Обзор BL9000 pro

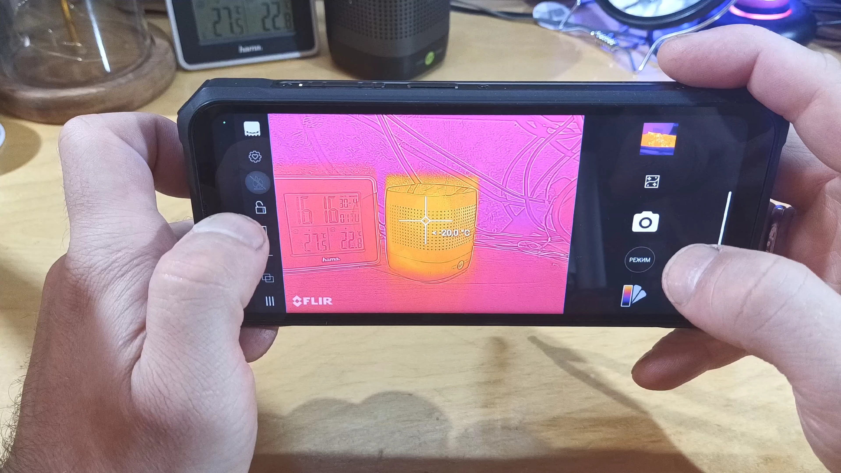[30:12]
перечеркнута свечка значит температуры вовсе не до 400 с лишним то есть там 150 по моему предел
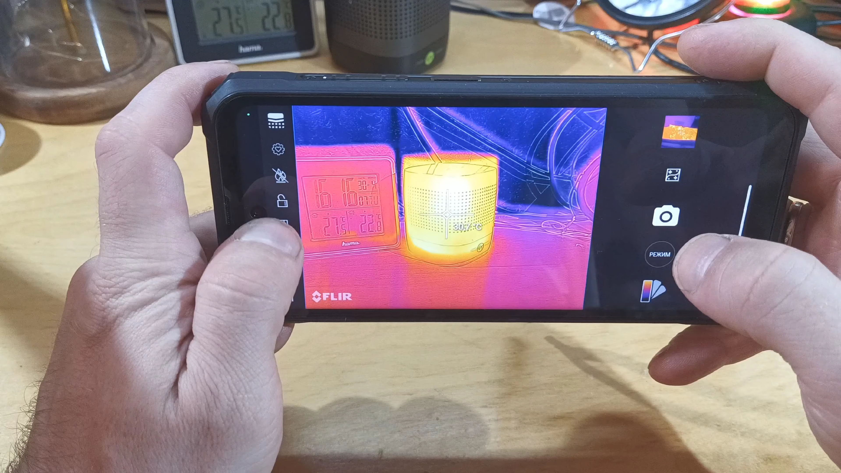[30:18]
потом можно шкалой измерять цвета отключать ну короче ну не нужны вам температуры чтобы не отображались
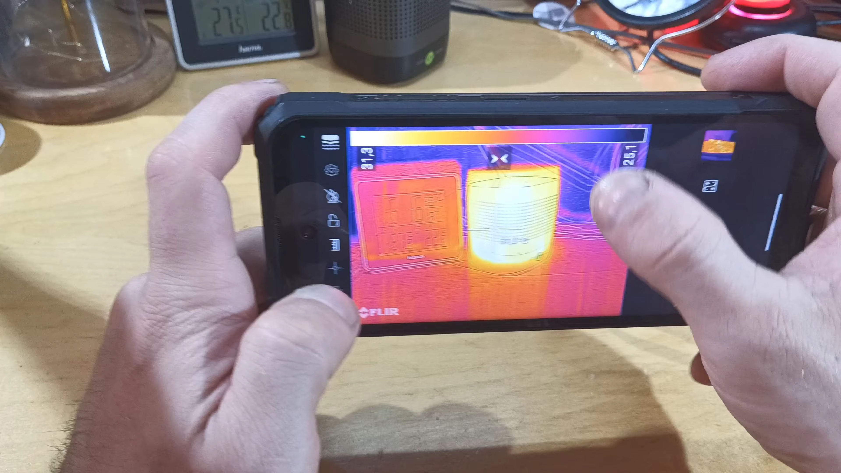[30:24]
ограничиваете их в графе и они просто не видны есть режим
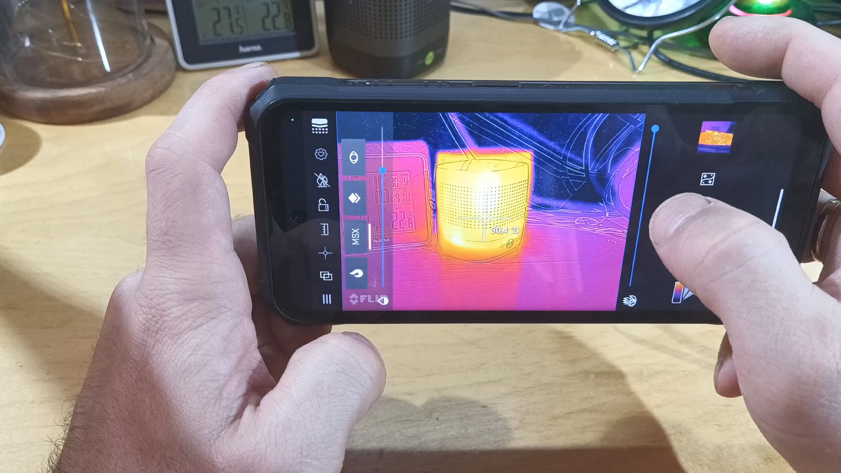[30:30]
замера есть прицел вид прицела и есть ручная
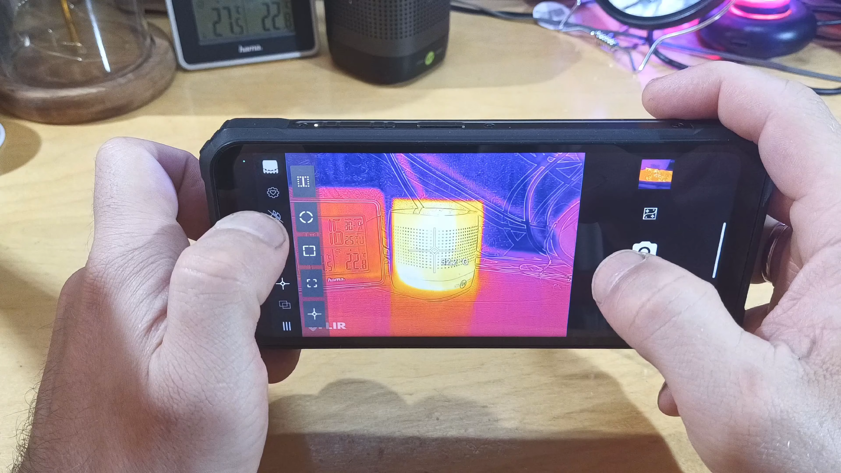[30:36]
калибровка вот на эту кнопочку нажимаете он автоматически ну опять не автоматически с вашей руки калибрует несоответствие
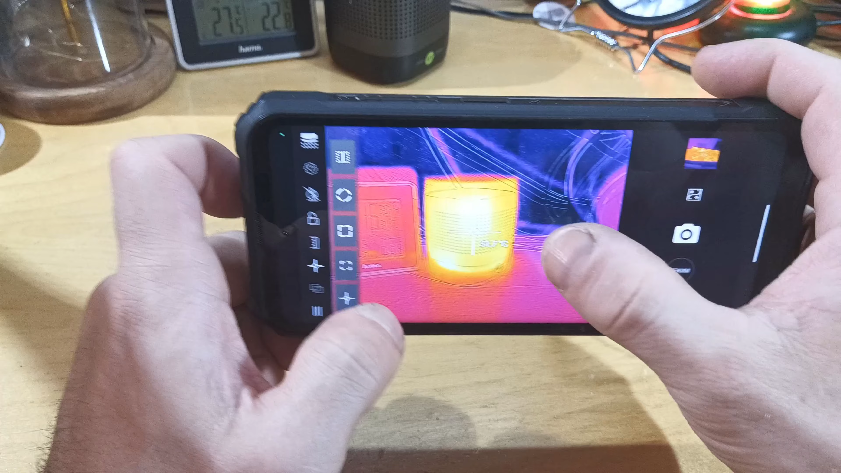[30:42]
сейчас изображений у нас в настройках можно соединить то есть заходим в настройки тут будет калибровка